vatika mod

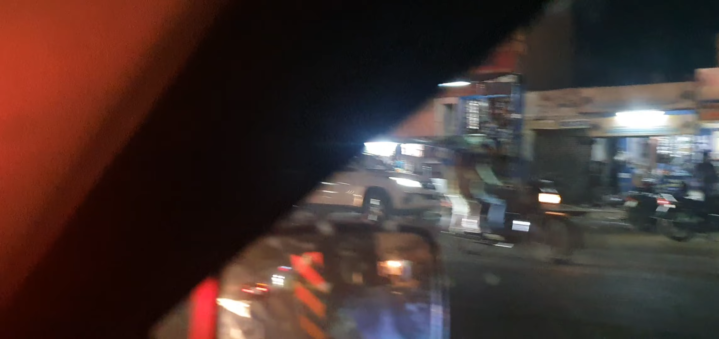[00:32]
पिंक सिटी जैपूर की कंडिशन क्या है इसमें बाइक वालों का सबसे ज्यादा योगदान है यह बिलकुल भी थोड़ी जगे मिलते ही उसमें अंदर अपनी गारी को सा देते हैं
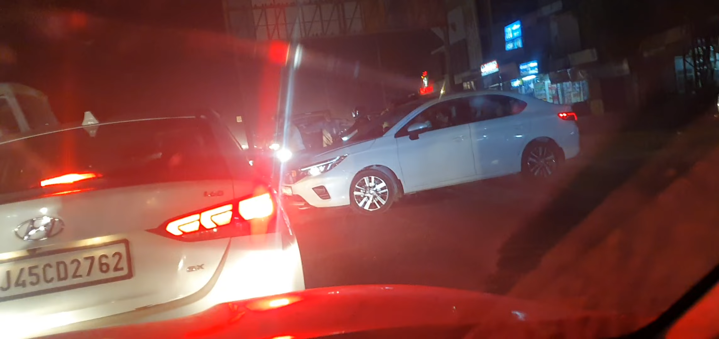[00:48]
और � चाहे जाम लगो चाहे कुछ भी लगो कि यह आलत है बाट कमोड़की
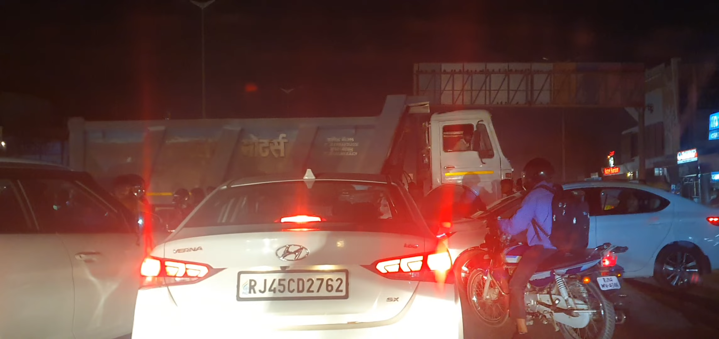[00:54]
15 मिनट से हम रुके हुए है और अभी तक कोई जाम खुलने का नाम नहीं ले रहा है
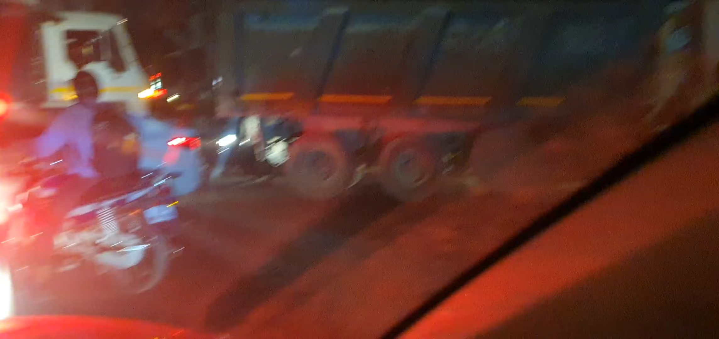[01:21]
अब यह देखिया बड़े बड़े टैंकर हैं जो की रास्ता रोके पड़े हैं और अब